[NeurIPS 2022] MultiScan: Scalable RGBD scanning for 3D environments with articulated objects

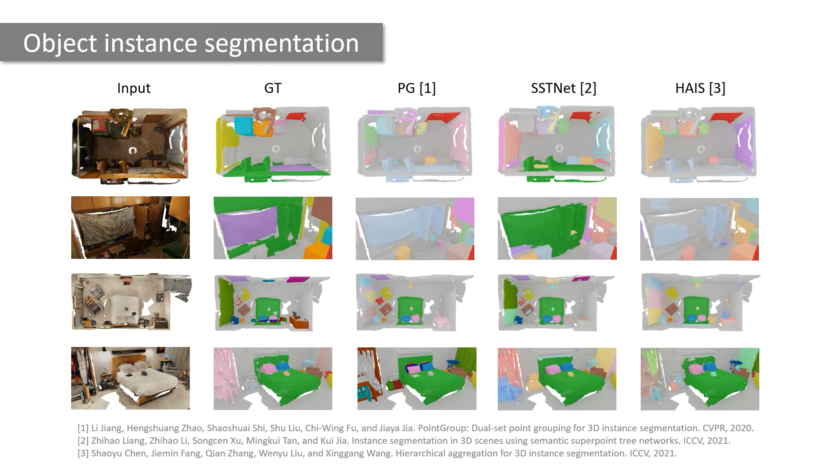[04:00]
All three methods give somewhat reasonable results, though there is space to improve. We also evaluate the same three methods on part instance segmentation. The qualitative results here show that all three methods perform much worse on part instance segmentation.
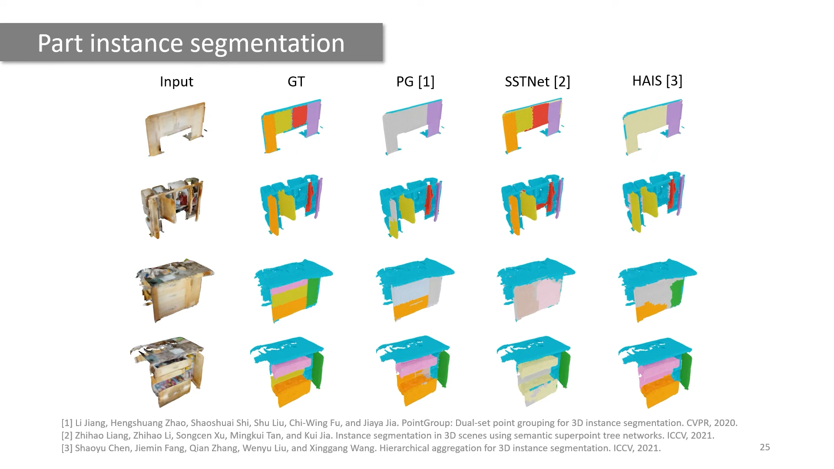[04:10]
The last task in our benchmark is power mobility estimation. Here, we compare two methods, shape to motion and OPDPN.
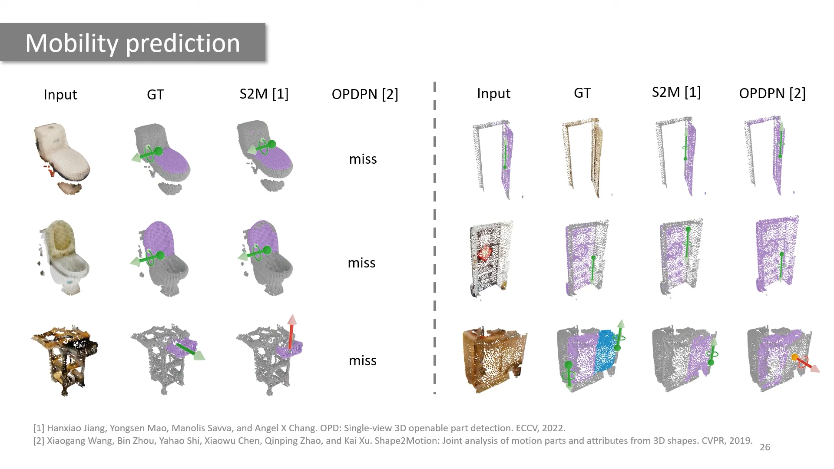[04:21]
Both methods struggle to provide reliable mobility predictions. Our experiments show that despite significant developments in 3D computer vision, these tasks are very challenging.
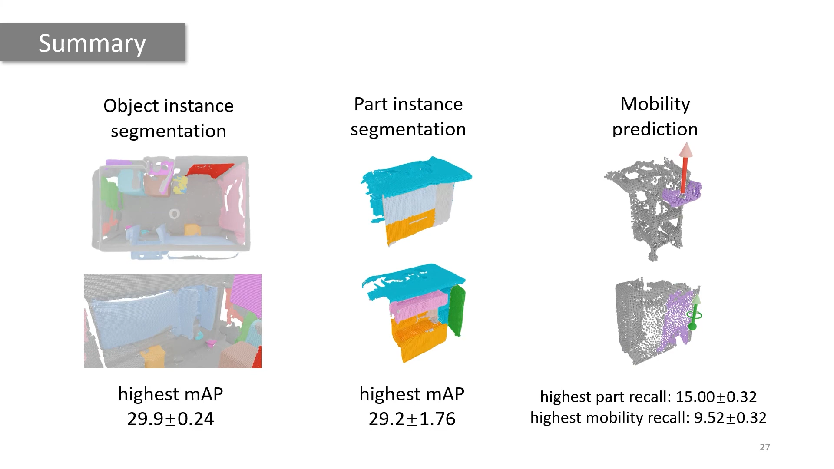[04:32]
The highest mean average precision scores are 30% for object segmentation, which is the easier task, and far lower for mobility prediction.